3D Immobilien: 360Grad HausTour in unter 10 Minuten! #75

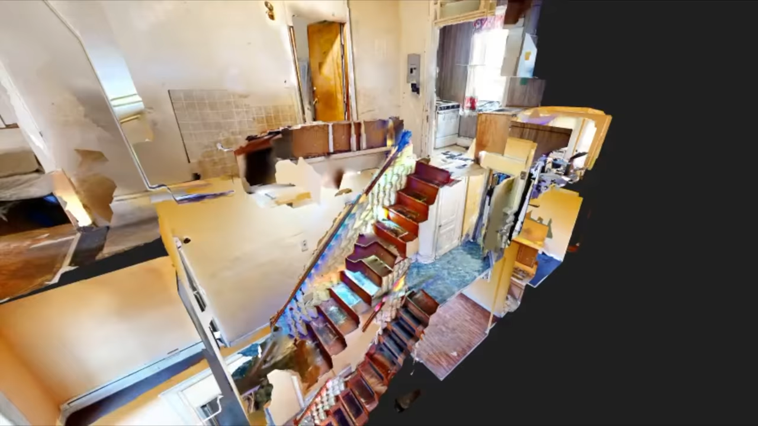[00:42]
Also das Haus quasi im Rohzustand, kaputt, was auch immer, wo es reinregnet und nachher komplett renoviert.
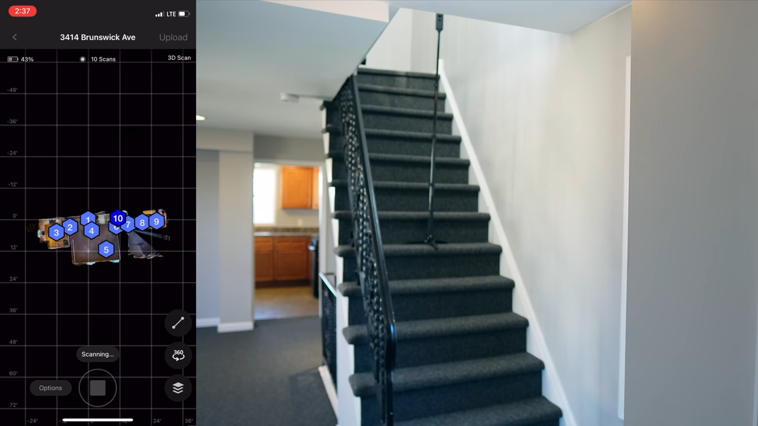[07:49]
Und jetzt gehen wir ganz nach oben.
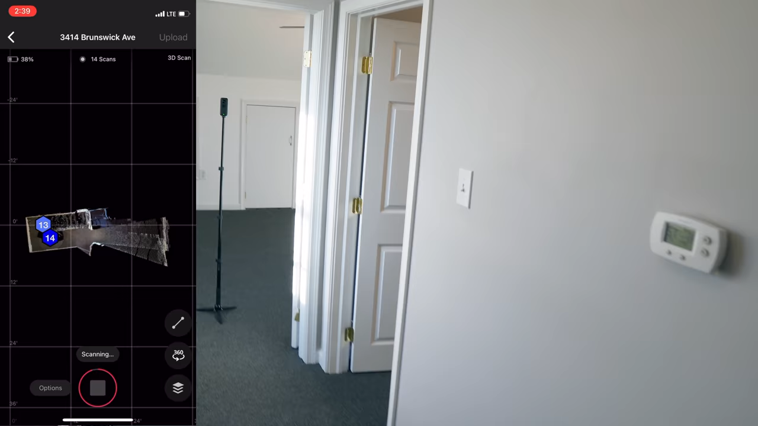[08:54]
Und weiter geht es. Im Uhrzeigersinn in diesem Fall. Da hat er Pieps gemacht.
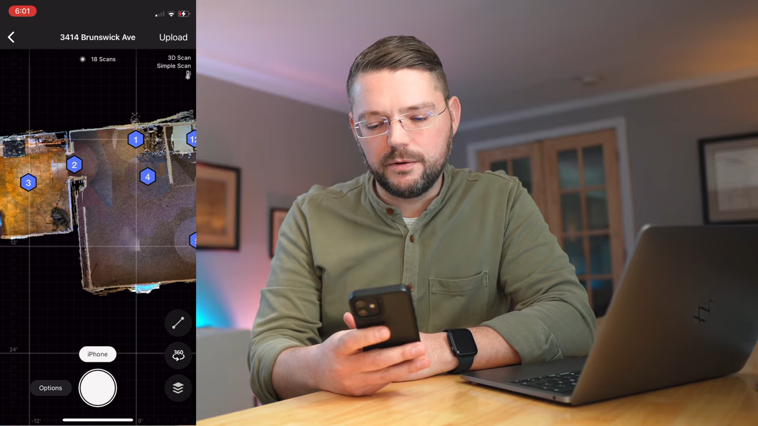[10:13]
Das heißt. Wir gehen auf die untere Etage. Also auf die Etage. Bei der wir angefangen haben. Die Bilder. Die Aufnahmen zu machen. Und hier schauen wir uns jetzt um. Wo waren Fenster nochmal. Wir erinnern uns. Beziehungsweise ich erinnere mich zumindest.
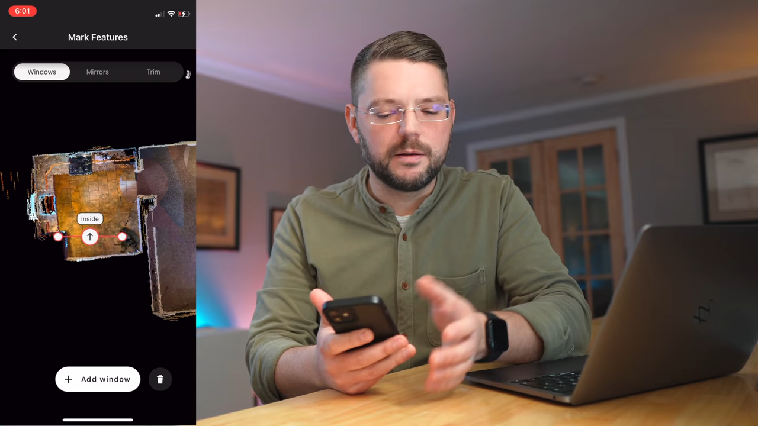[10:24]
Da in der Küche. Da war eine Tür. Und da waren Fenster über der Spüle. Fangen wir mit dem an. Also das heißt. Du sagst einfach nur Add Windows. Oder Fenster. Je nachdem wie deine Spracheinstellungen sind. Ziehst das Ganze dahin. Wo das Fenster ungefähr war. Das hilft der KI schon. Und du sagst. Wo drin und wo draußen vom Objekt ist. Das macht sich sehr gut bei kompletten Dollhäusern. Also wenn du so ein Puppenhausmodell machst. Vom gesamten Haus. Auch von draußen. Weiß der was drin und was draußen ist. Das machen wir jetzt hier überall. Das heißt. Wir machen überall die Fenster.